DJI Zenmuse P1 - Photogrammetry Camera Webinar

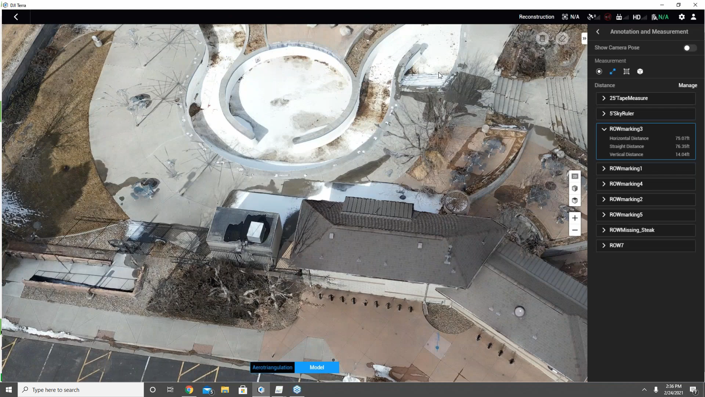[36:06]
So this right here is the exact same project in the same data set,
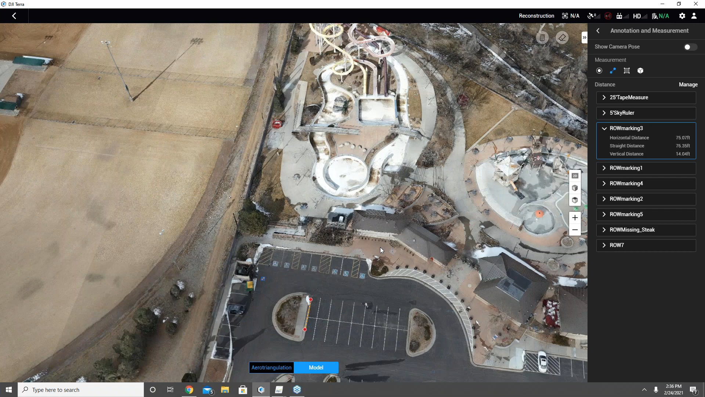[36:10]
if you will, that I project processed with DJI Terra.
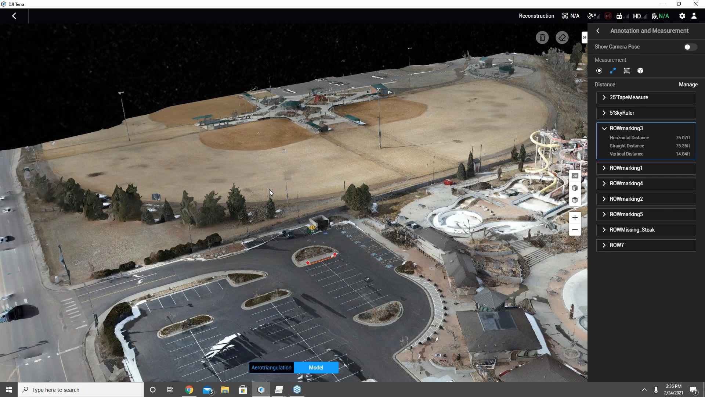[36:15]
And when I processed the work with DJI Terra, I also got very good measurements, as I was just showing you.
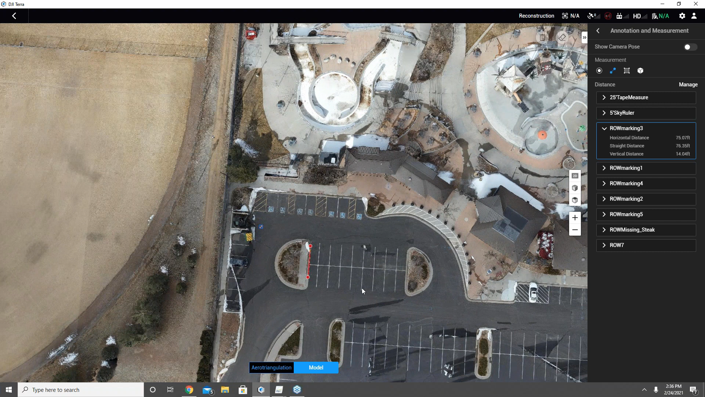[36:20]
We can see here on my 25-foot tape measure, for this instance,
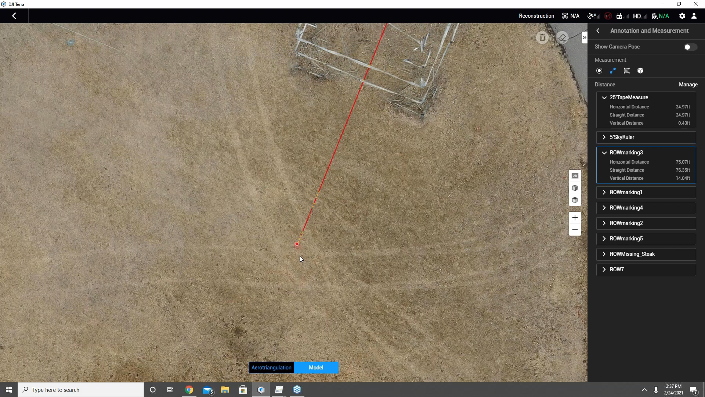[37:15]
And all of them had what we'll say is a 75-foot marking.
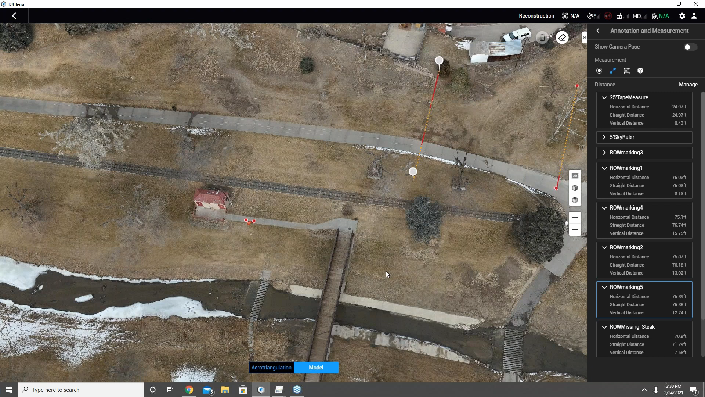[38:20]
And see here if my Pix4D has been able to load up it.
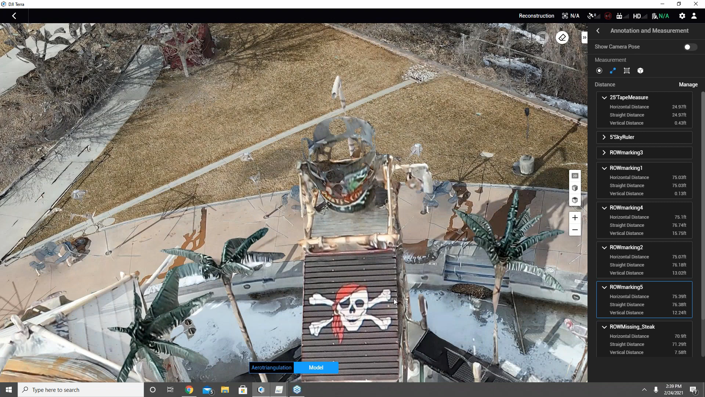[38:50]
we did get a bit of the graphics here on the side where you can make out where it says Pirate's Cove there on the water dump bucket.
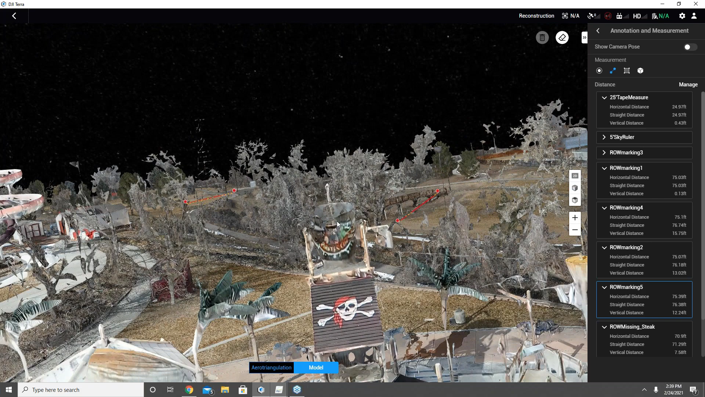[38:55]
And just really kind of stunning quality detail in the 3D mesh.
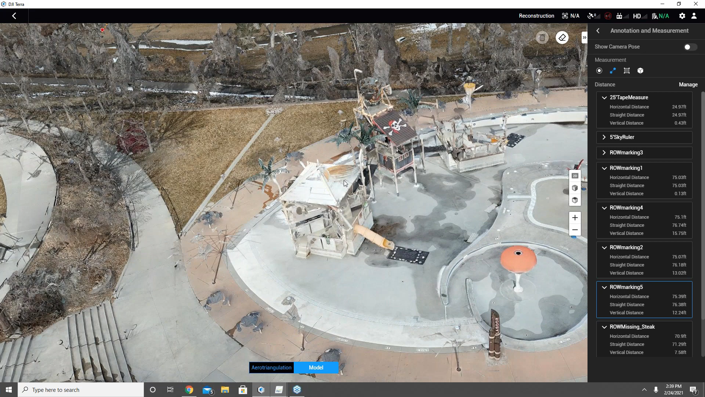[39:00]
You can see the little boat here above the above the gazebo or the water slide stand here.
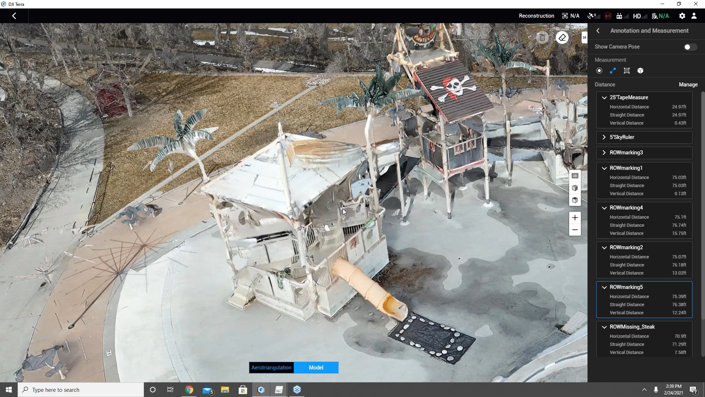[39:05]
They had a roof boat on the top. And you can even make out good detail in
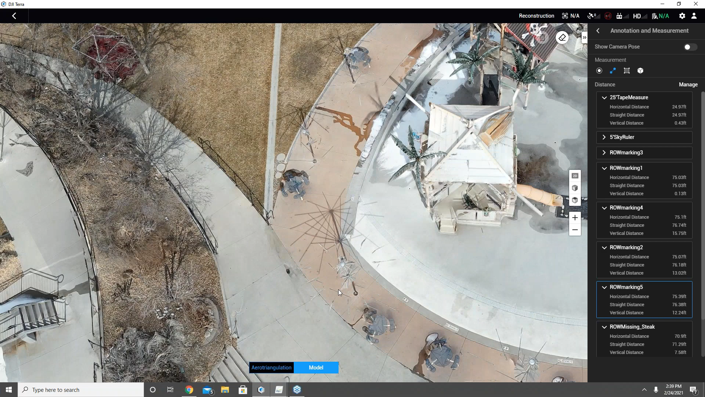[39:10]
the sunshade canopies, if you will.
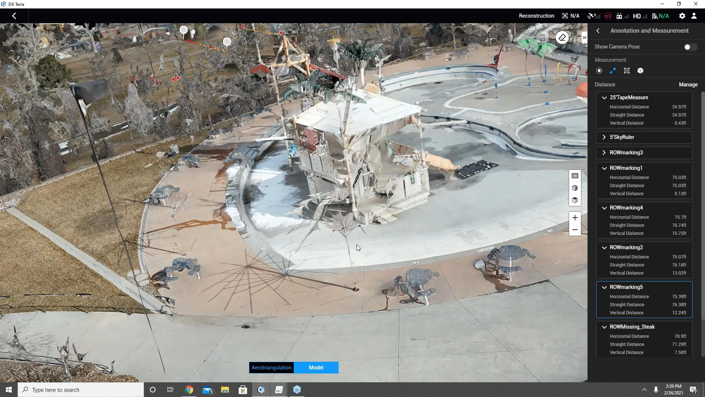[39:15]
And so just good overall stunning detail all the way around
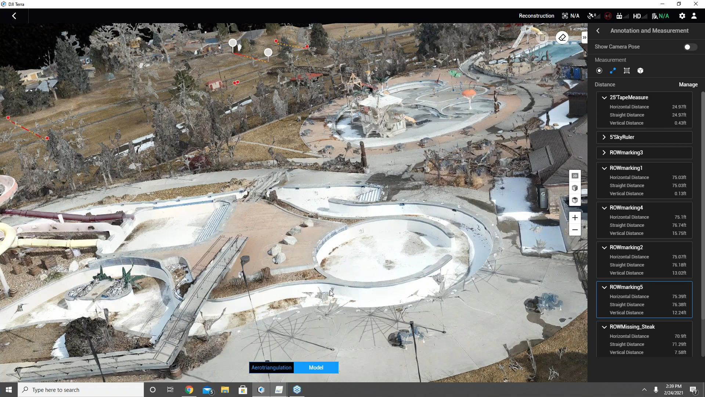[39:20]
that I thought was super impressive.
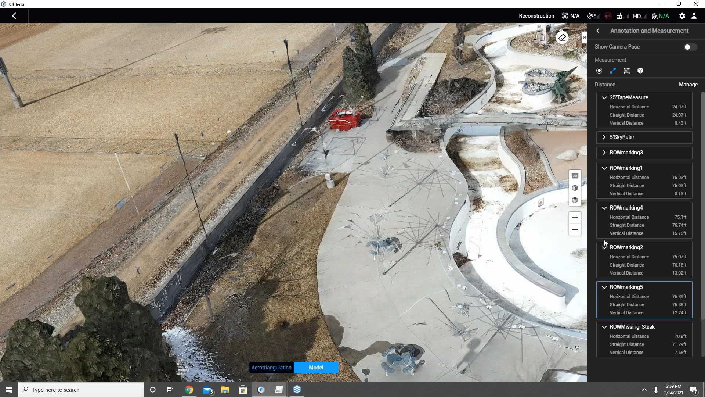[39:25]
I have not had a time yet to go through and get my GPS data differentially corrected. I did put out some ground control points here.